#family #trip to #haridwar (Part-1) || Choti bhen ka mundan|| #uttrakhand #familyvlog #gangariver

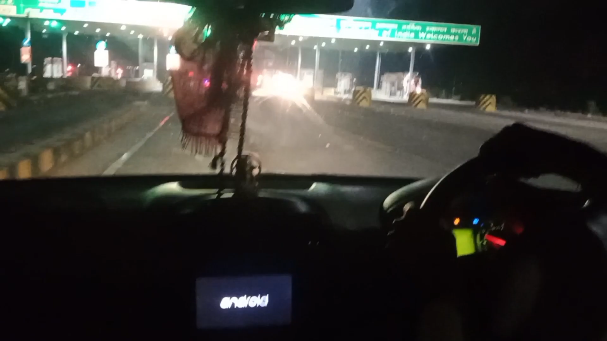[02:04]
तो गाइस फाइनली हम टोल गेट पर पहुंच गए हैं। हम थोड़ा पीछे रुक गए थे क्योंकि ये वाली स्कॉर्पियो में, हमारी वाली स्कॉर्पियो में फास्टैग नहीं लगा था, तो इसलिए हम फास्टैग लगा रहे थे।